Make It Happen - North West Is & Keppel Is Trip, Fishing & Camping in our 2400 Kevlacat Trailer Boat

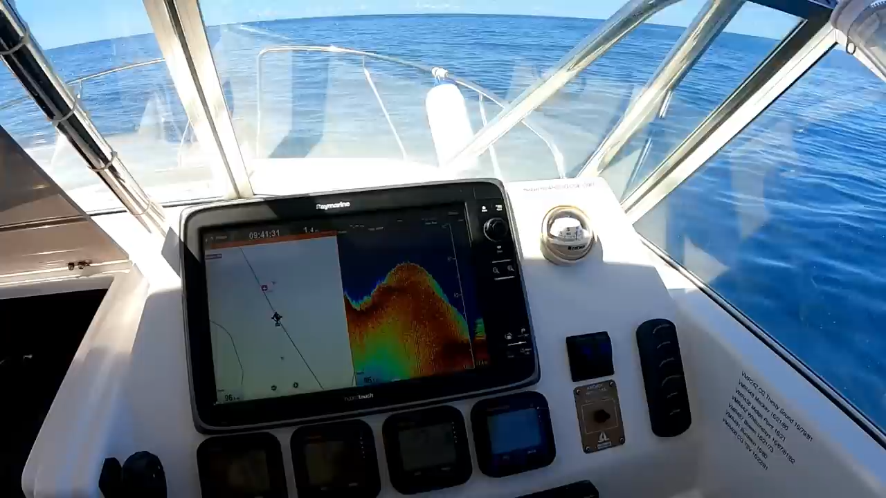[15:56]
It's a fair size hump there that we come over, but yeah, they seem to be here, so.